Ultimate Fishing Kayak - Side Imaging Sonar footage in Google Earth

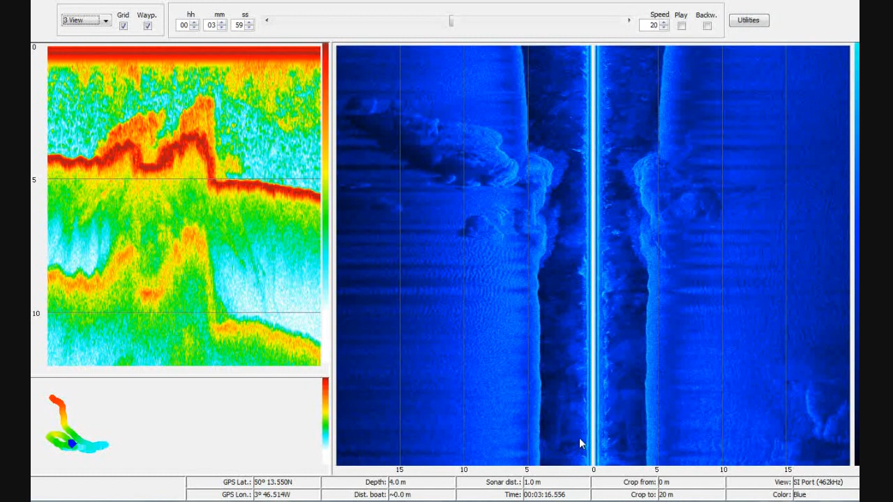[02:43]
On screen: depth 4.0 m
we've also got a load of utilities here and as you move the cursor around if you look at the bottom of the screen you can see you get a whole load of statistics about how far away the cursor is from the kayak how deep the water is but we can also do a load of other things as well which are really quite cool we can measure distance so what we can do is for instance we can have a look at this rock and we can see how tall it is so here we can see that it's 1.9 meters so
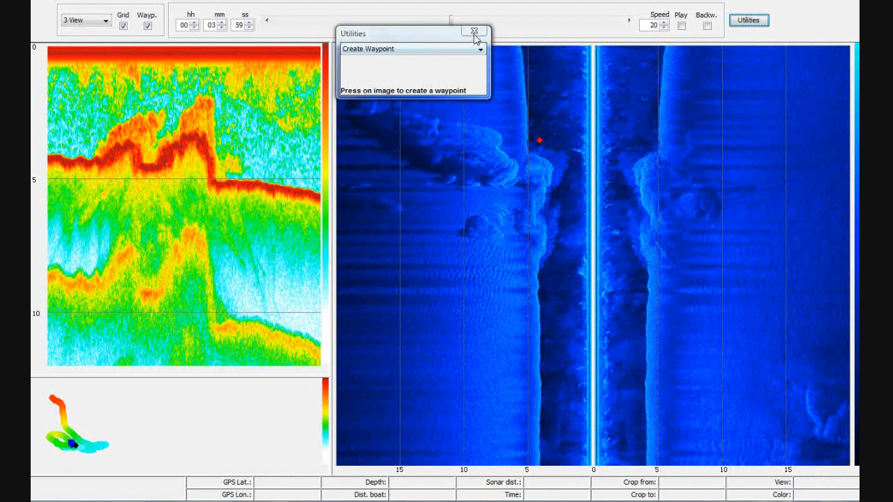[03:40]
and what you can do is you can load those waypoints back into the hummingbird unit and then go back to them another day if you spot some fish so all in all it's it's quite powerful tool but of course it only lets us see a single plot at a time a single recording if you like and that's fine a lot of the time but sometimes we'd like the ability to be able to take all of these plots if you're fishing somewhere quite often what would be really neat is to be able to take all the plots that you've amassed and you've recorded onto your SD card over a long period of time and and
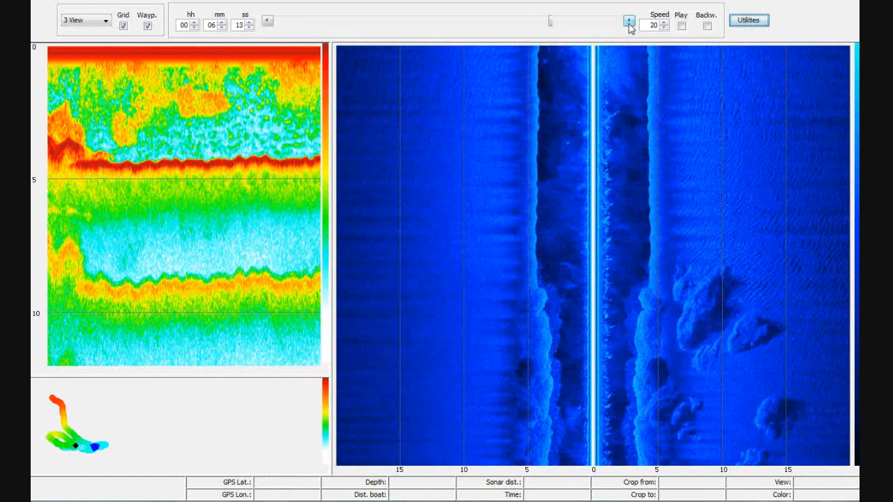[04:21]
merge them all together and show a picture where they're all joined up now there is another piece of software that's that I'm using called Sony sonar TRX and that allows you to do just that so we'll have a look at that in just a second okay so this is sonar TRX it's an application which takes the raw data side